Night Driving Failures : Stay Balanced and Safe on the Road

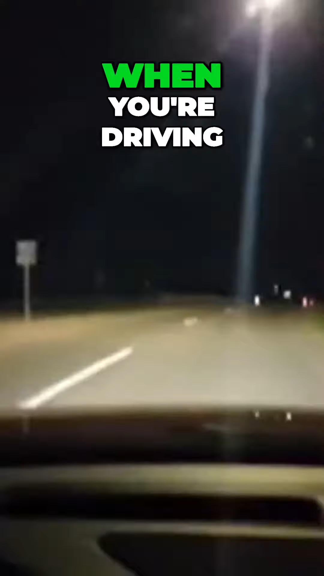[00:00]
When you're driving, there'll be some areas of darkness. That big truck, you don't want to be around big trucks going into the roundabout,
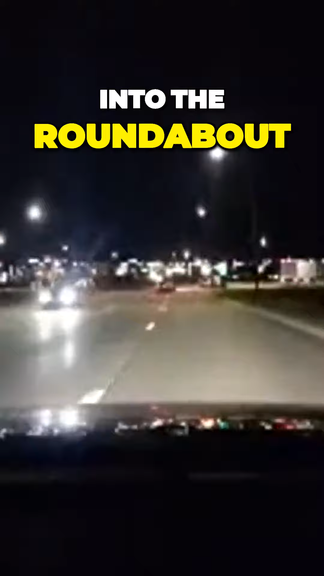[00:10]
but I'm going to stay here in this lane because I don't want to change right now.
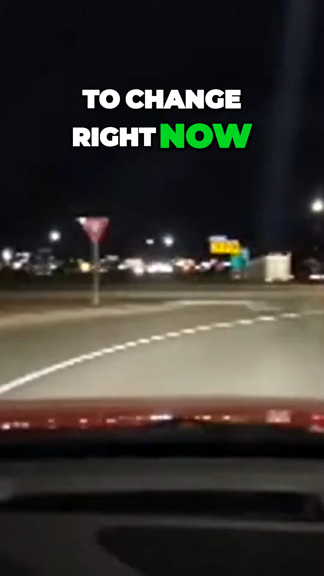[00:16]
So I want to yield, check, accelerate, and go really slow.
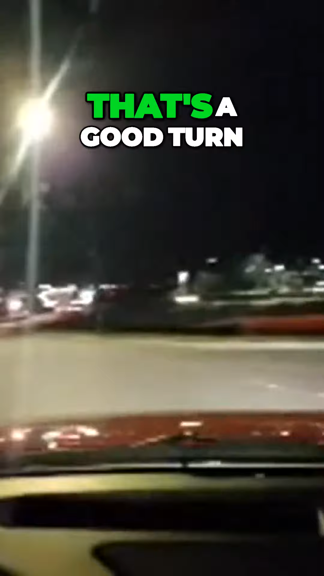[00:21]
That's a good turn.
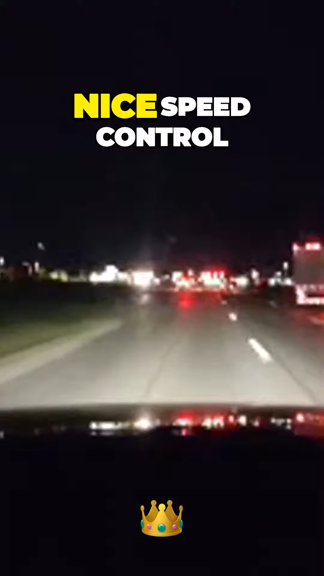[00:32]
Nice speed control. If you were coming up to this light, you might not be able to judge when you're supposed to slow down because you haven't developed night vision.
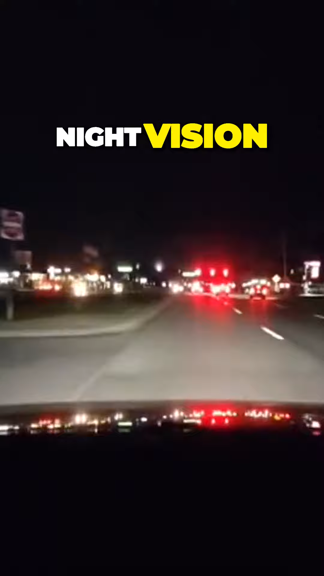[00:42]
You should be able to see the rear of the tires on the round.
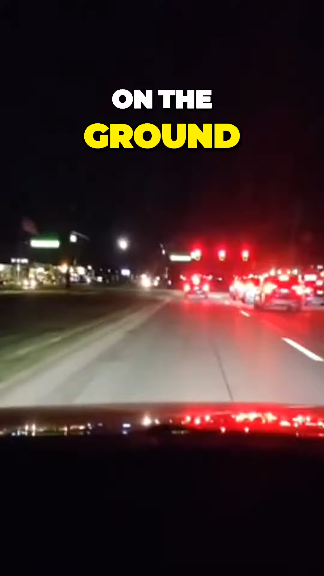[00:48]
If you can't, you're too close.
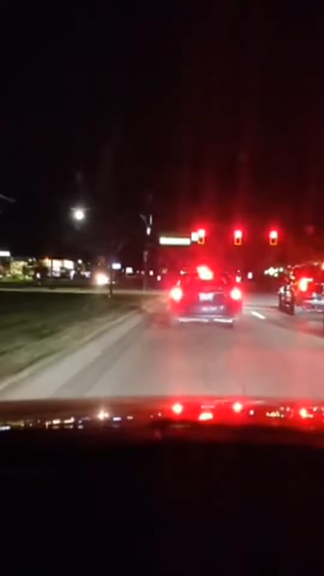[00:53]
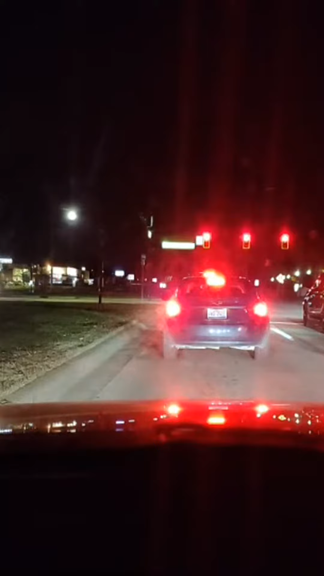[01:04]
I'm just looking left and right.
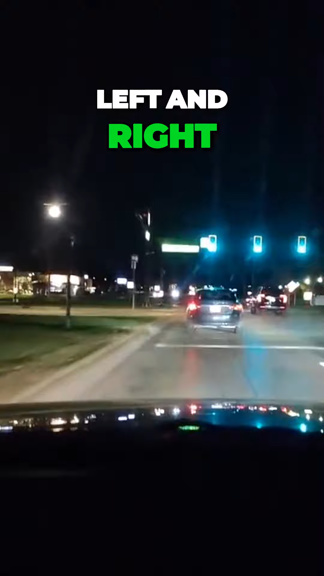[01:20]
I'm just looking left and right. Keeping my space.
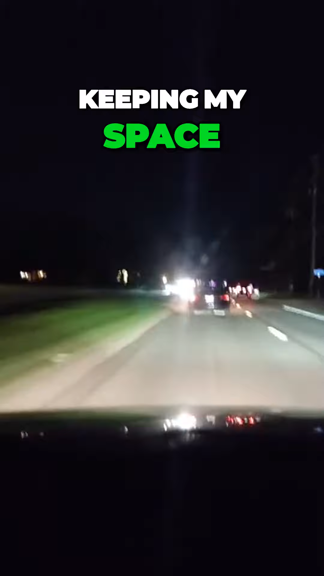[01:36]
On this road, the lights are difficult to spot.
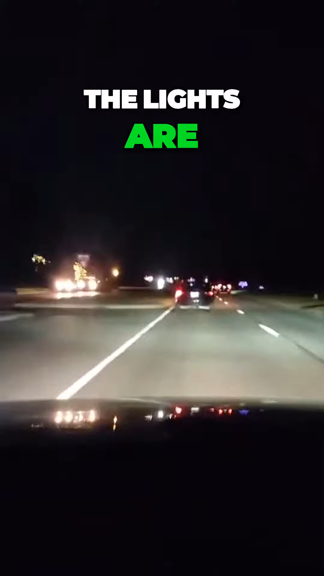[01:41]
You might be drifting to the left. I've had drivers do that. You've got to learn to see the curb to the left and keep your balance and keep your position.